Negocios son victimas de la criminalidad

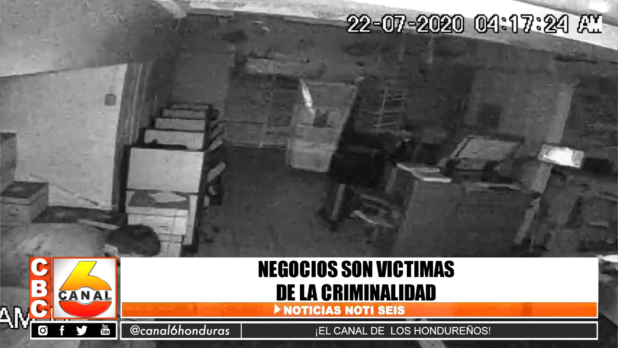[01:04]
Aproximadamente unos 15 o unos 10 celulares, entre 15 a 10, ahí van a salir cámaras de seguridad, pero ni aún así no les importa, ellos pasaron por encima de todo eso y deshicieron lo que es todo lo que es aquí, donde estaban los celulares, completamente roto, dañado. La puerta, mi mala, también la malla, la rompieron. Aquí, así como usted puede observar ahí, mira, el vidrio lo quebraron y por ahí se metieron, mire, qué agilidad de individuos.
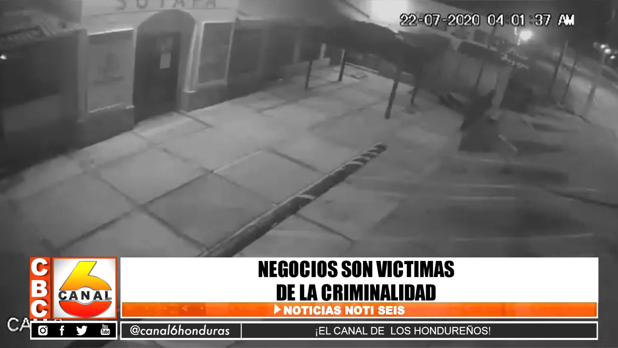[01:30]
Sí, así se andan metiendo a varios establecimientos y como usted dice, debido a lo que estaba aconteciendo a nivel mundial, debido a la pandemia, entonces ellos se aprovechan. Porque los locales están solos, están vacíos ahorita, entonces ellos ahí entran y se llevan lo que se vean por delante. ¿Y dinero de efectivo se llevaron? Se llevaron lo del dinero de la caja, de la fotocopiadora, ellos ahí se llevaron todo el dinero que había.